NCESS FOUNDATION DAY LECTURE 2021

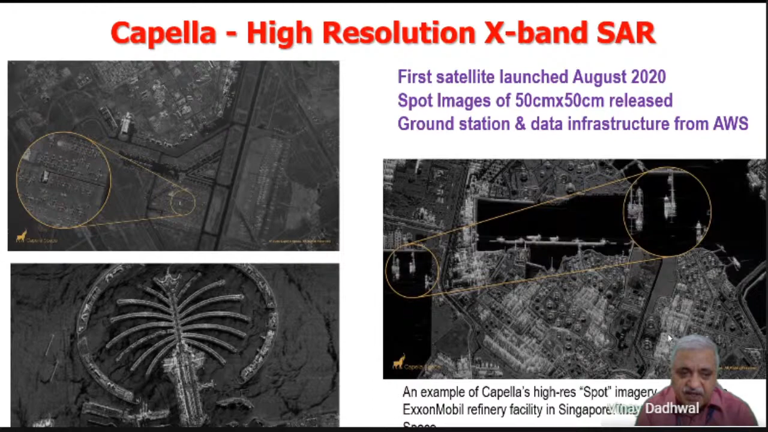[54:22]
So, you can see a Singapore refinery. You can see the Dubai, right? Now, that roughly talked about observing land and Earth and environment.